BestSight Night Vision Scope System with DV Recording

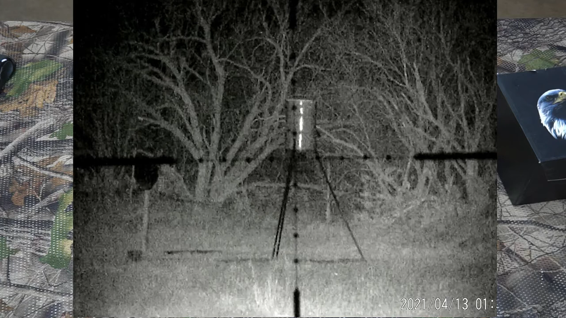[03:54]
That's a pretty good picture. Believe me, buddy, not many night vision systems can get that bright and that clear at night.
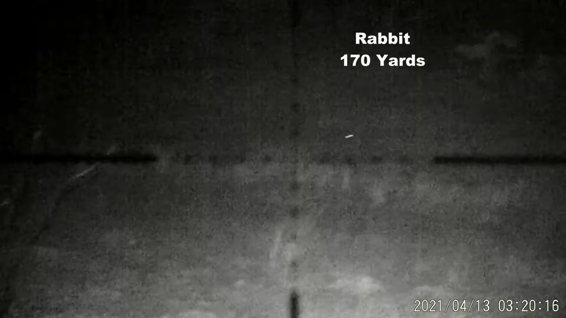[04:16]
Okay, now I really, really wanted to get live animal footage, and man, it was really hard. But I fortunately finally got some footage of a coyote.
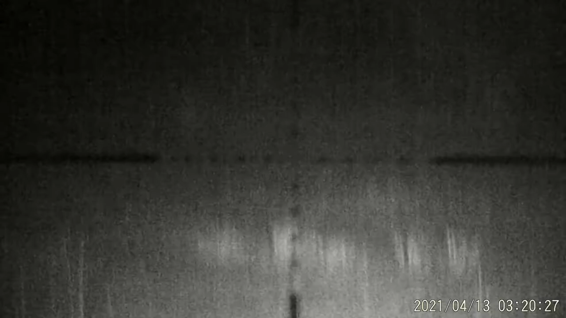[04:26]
This is at 3.20 in the morning, guys. I stayed up, so yeah, I hope you appreciate it.
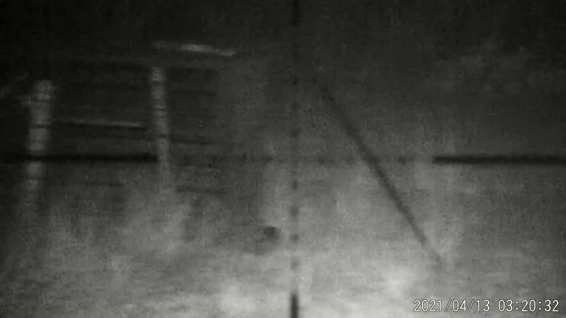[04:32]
Stayed up all night trying to get some good footage, and here's a coyote in the middle of the night.
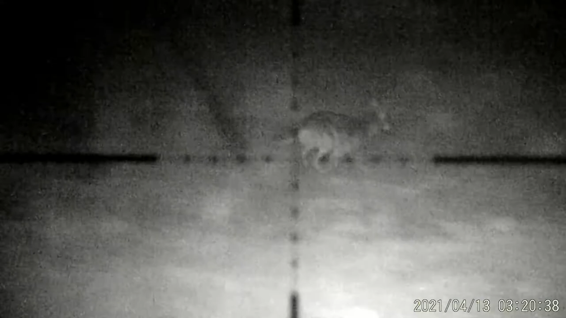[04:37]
Okay, so there you go, man.
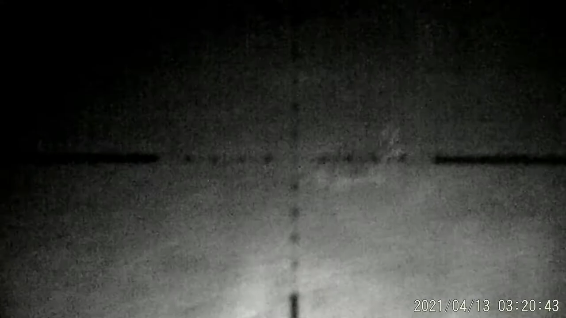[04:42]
That was some really good, you know, footage of that coyote there. And just capture that at night. I was very impressed with the system, okay?
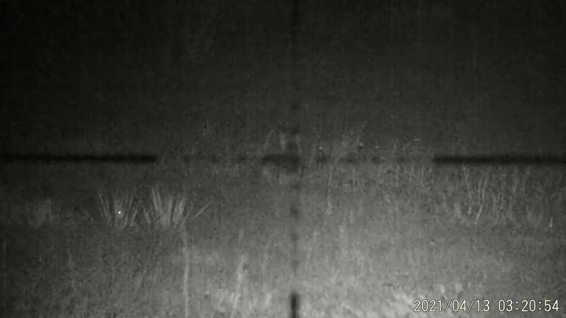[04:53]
I was, it did, it did impress me that I was able to do that and capture. And is it National Geographic quality? Absolutely not.